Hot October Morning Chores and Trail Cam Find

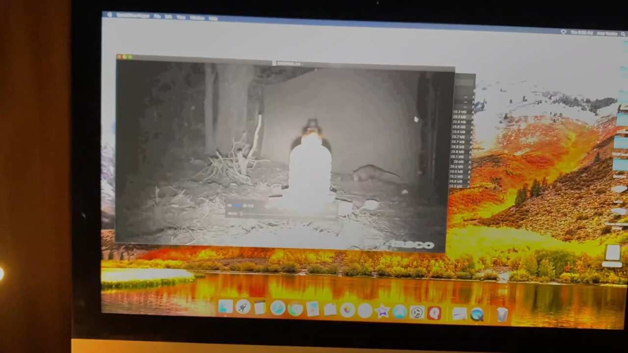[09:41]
So, I'll play first one. It's a possum!
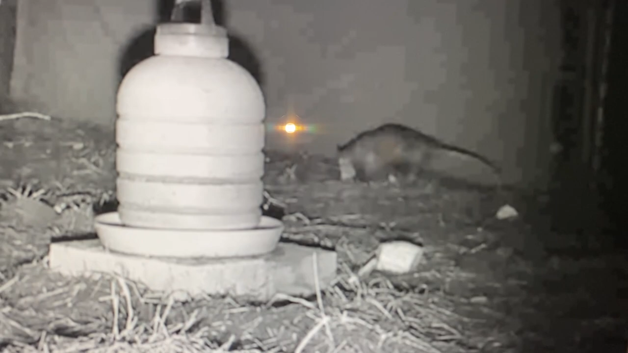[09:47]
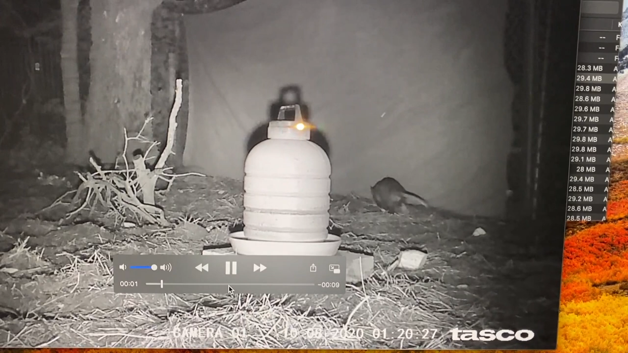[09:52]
And then it even does the color.